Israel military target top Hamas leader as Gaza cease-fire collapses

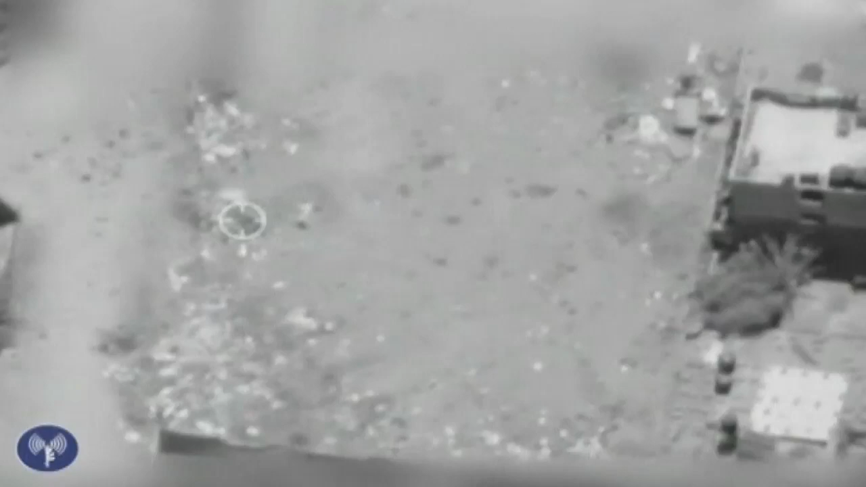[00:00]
Footage has been released by the Israeli army which shows its air force aborting air strikes.
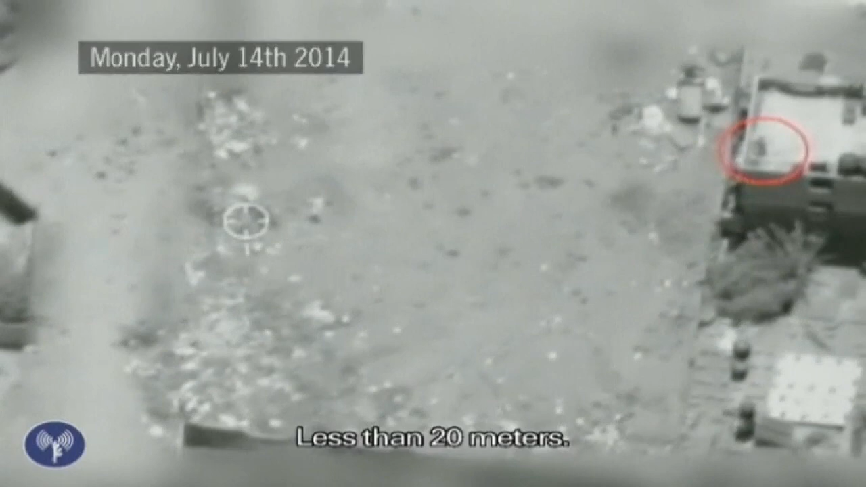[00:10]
In another conversation, civilians are located close to a potential target.
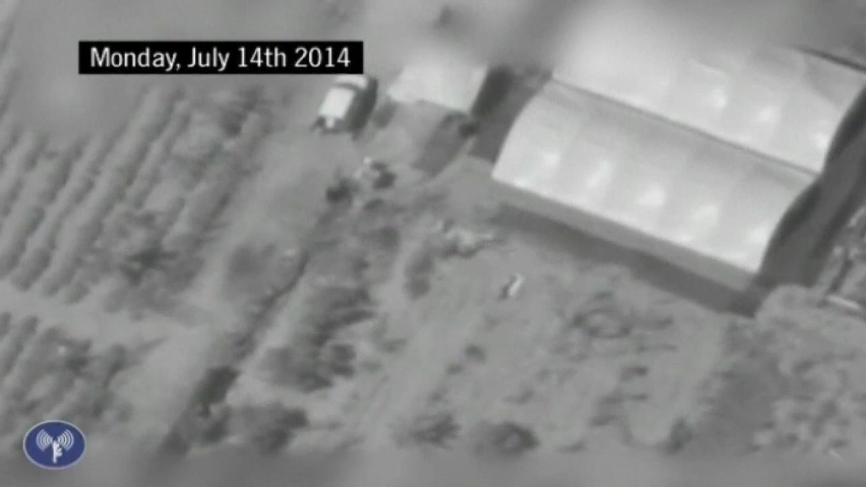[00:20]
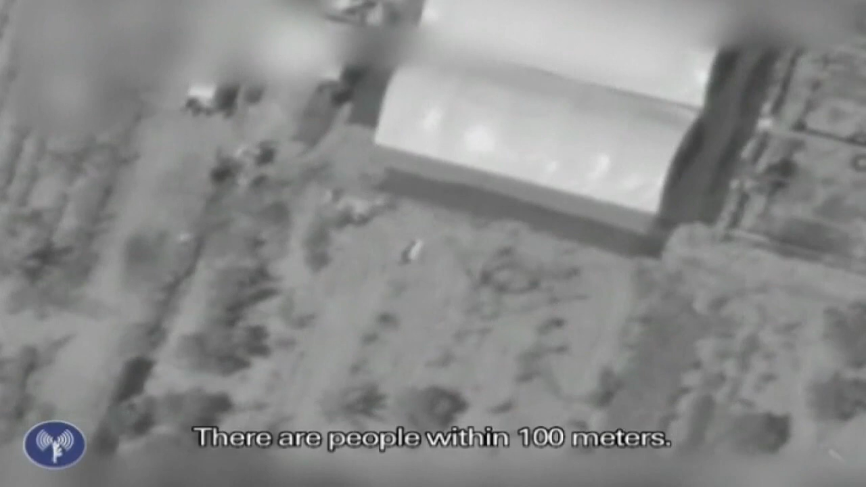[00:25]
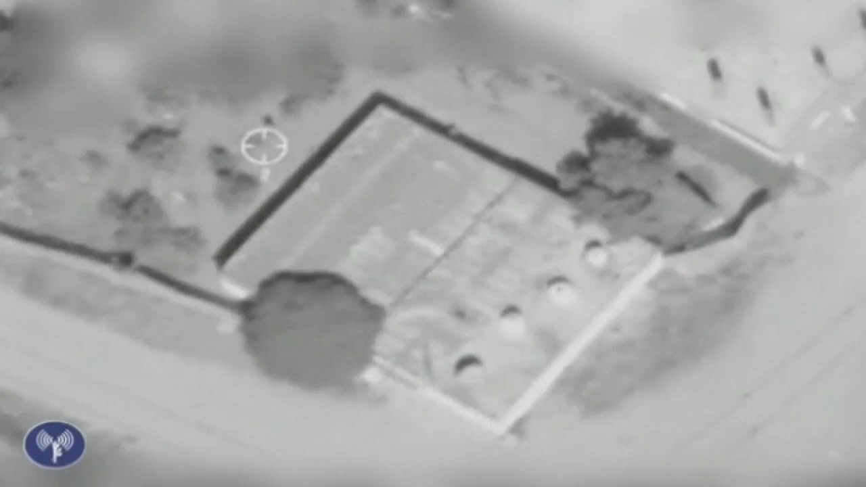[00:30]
A third radio conversation identifies a group of five adult civilians near a target.